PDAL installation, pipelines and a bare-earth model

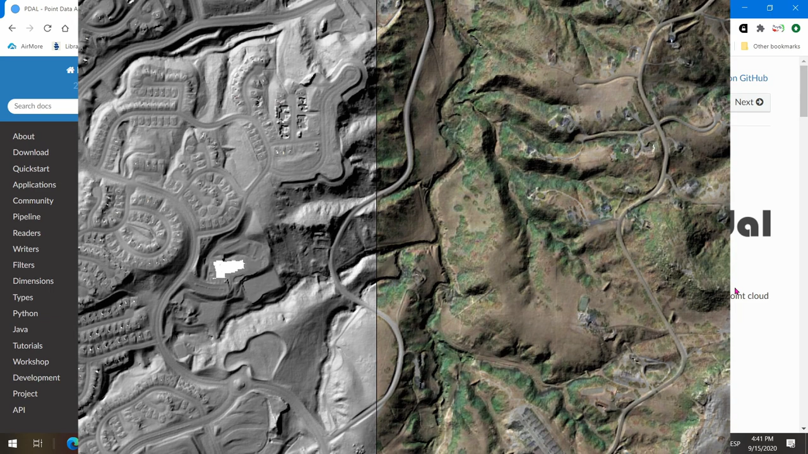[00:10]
representing a digital terrain model using just ground points of a classified LiDAR point cloud file.
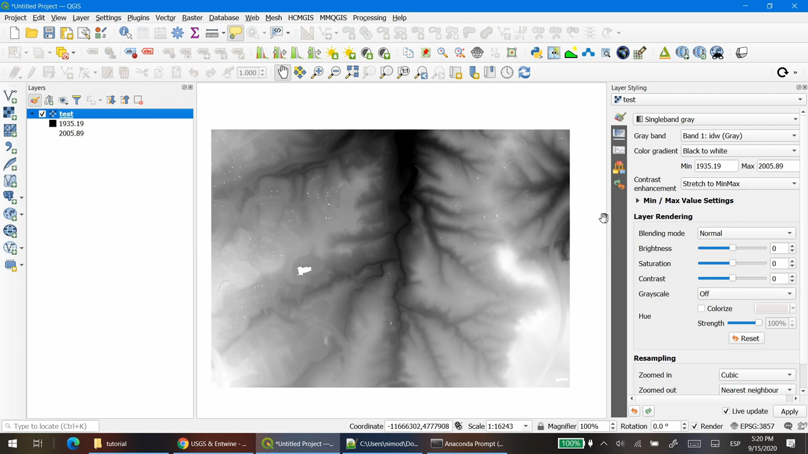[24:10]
So if you just go to styling and you change from single band gray to hill shape. And there you go. So I'm going to add a background layer so you can see more or less what does it mean to classify. And in this case, just to show the ground.
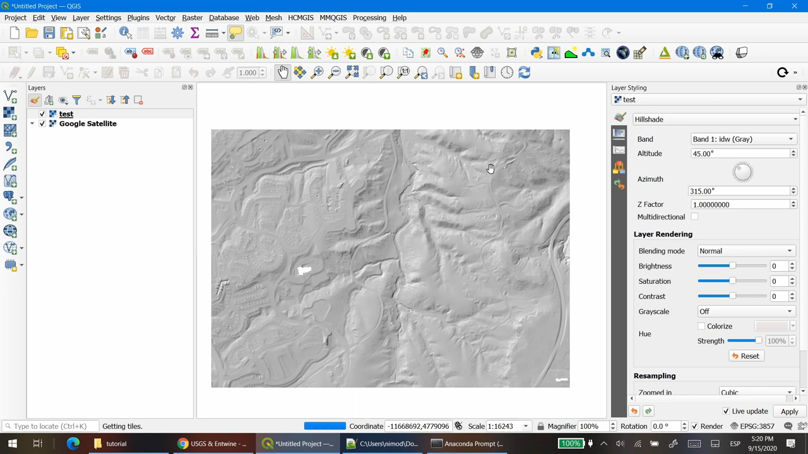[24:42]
Okay, so I'm going to deactivate the test. I'm going to zoom in here.
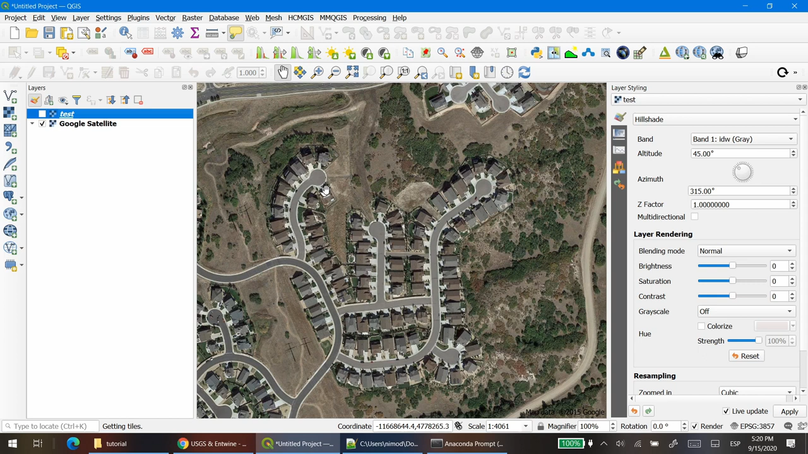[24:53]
So for instance, here you have a bunch of houses and trees. The digital terrain model will not include the trees.
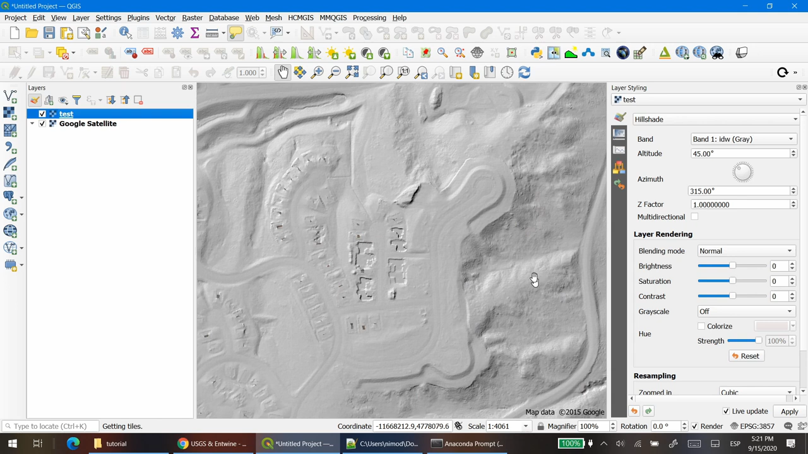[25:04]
And most of the houses features are gone. Here you can see the difference.
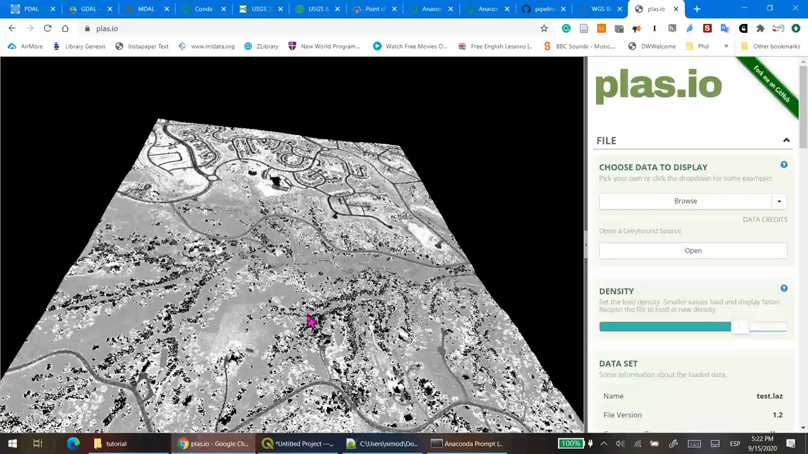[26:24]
So this is your point cloud that you created without trees or houses.
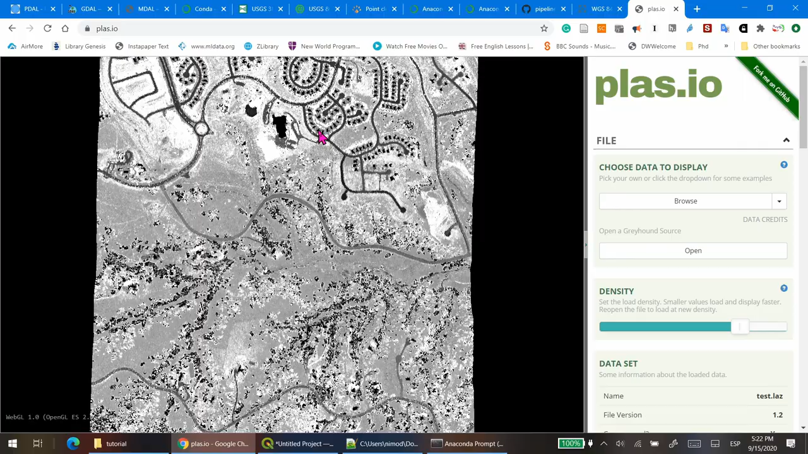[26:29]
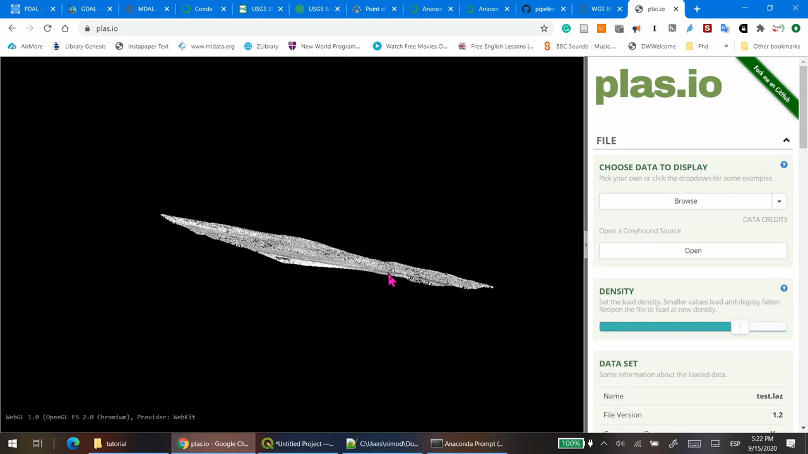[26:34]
As you can see, it's very quick.
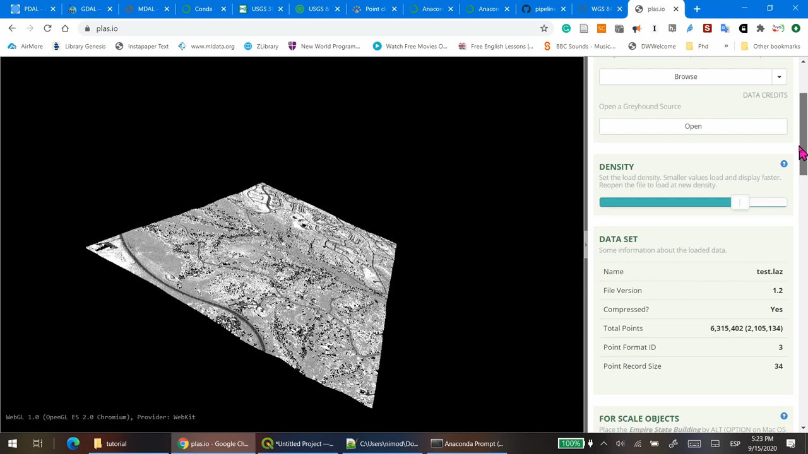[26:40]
There are some other options that in another video we can explore. So that's it.